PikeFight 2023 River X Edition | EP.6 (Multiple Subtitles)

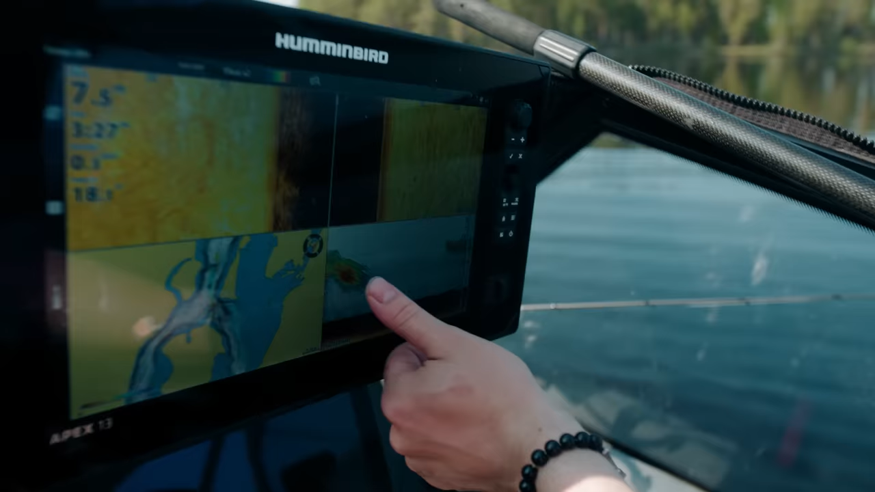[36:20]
Vi har ju glidit i den här hålan och vi ser så supermycket betesfisk. Och här ser man klockrent. Betesfisken kommer in och så går den ner. Och där kommer ett gäddeko. Så de här står ju högt upp, bara på 2,5 meter över nästan 8 meter.
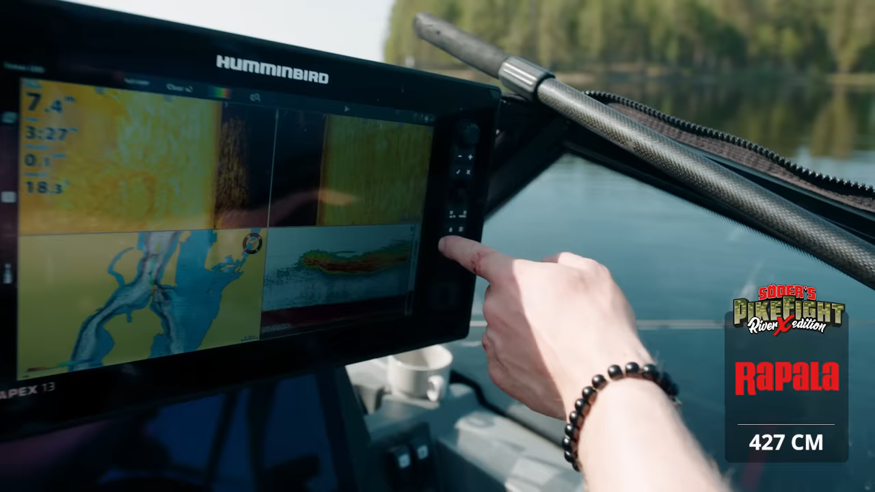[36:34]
Och sen så ett jagande fiskar mitt i stimmen. Och det är det vi har sprungit på nu och Holger lyckas kroka 2 av dem.